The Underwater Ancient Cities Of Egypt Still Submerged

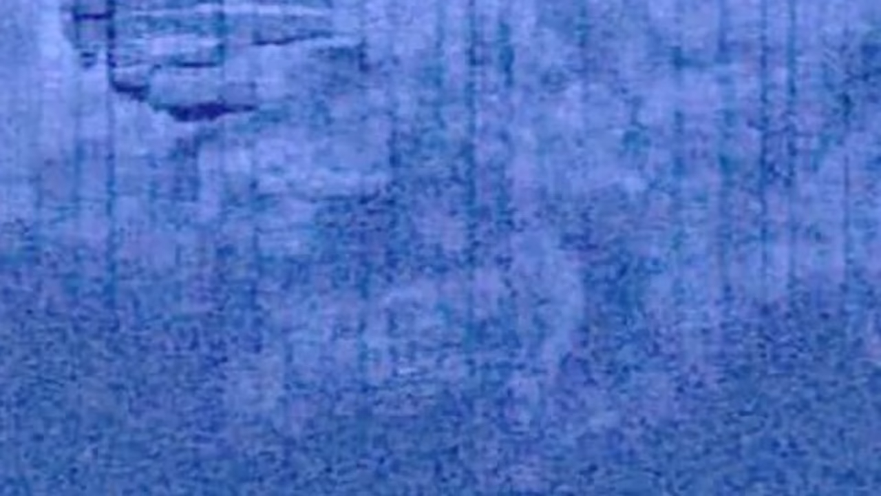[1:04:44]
The Baltic Sea Anomaly is a mysterious underwater object discovered in June 2011 by the OceanX diving team while exploring the depths of the northern Baltic Sea.